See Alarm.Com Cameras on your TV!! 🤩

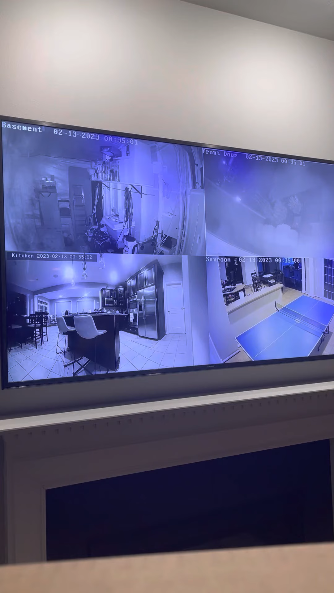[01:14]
Many people have Apple TVs and they didn't realize that this was available so I can scroll through and click on whatever it is that I would like to see at this point in time.